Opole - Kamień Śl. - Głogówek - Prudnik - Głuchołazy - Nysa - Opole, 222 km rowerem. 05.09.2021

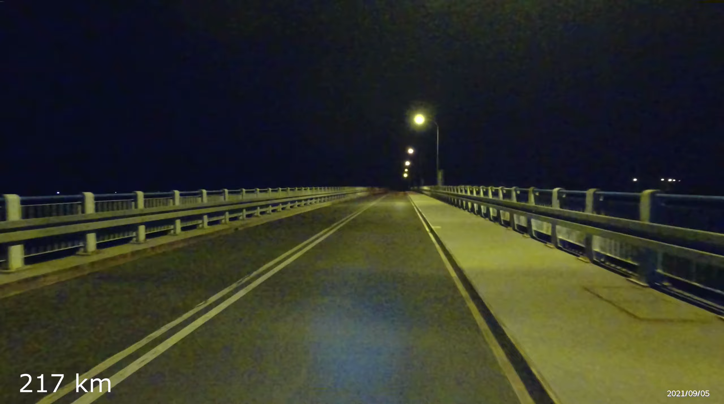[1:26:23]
Jadę teraz przez most na tak zwanym kanale ulgi most ten łączy dzielnicę tutaj Glinów z Wyspą Bolko. Dotarłem teraz już do mostu nad rzeką Odrą